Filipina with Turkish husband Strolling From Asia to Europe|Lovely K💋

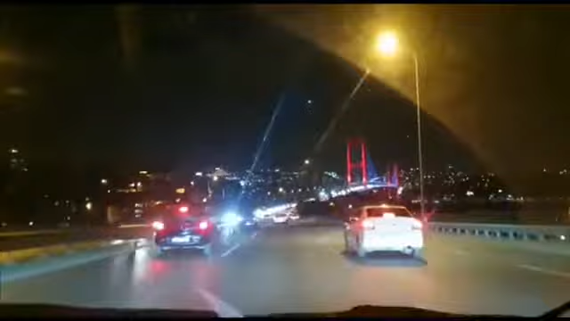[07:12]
And mga kababayan ko dyan, kung saan man kayo, ito ang makikita nyo sa gabi sa Istanbul. Look at that. So beautiful.
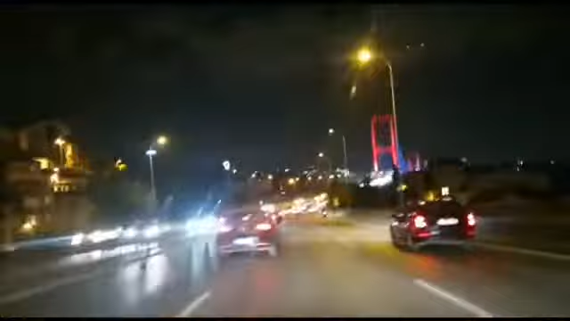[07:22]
Makikita mo ang ganda ng Istanbul kapag gabi. So, wait lang. Ayan siya. Bali, ilan bang bridge dito sa Istanbul? Sa pagkakaalam ko, may apat na bridge dito sa Istanbul, but we use two bridge.
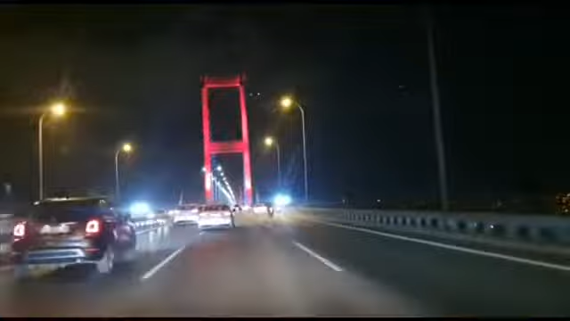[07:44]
Itong bridge na to is located in Üsküdar.
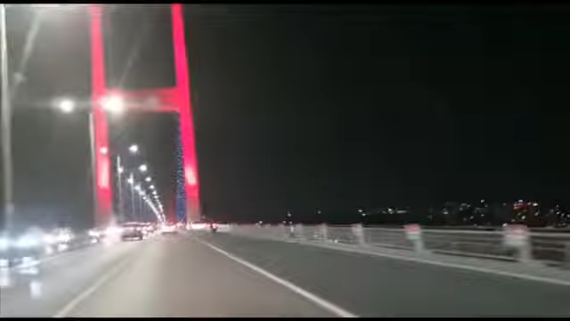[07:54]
So, here you will see the sea.
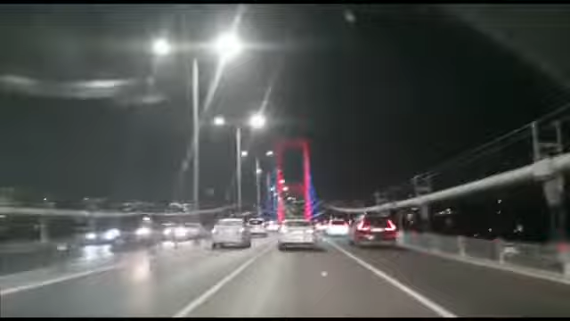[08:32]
Ito yung makikita nyo sa gabi. The other side is that. 3 kilometers sonra. Okay. That's so beautiful in the night. So yan yung tanda, yung bridge na yan, yan ang tanda ng papuntang Asian side at Europe side.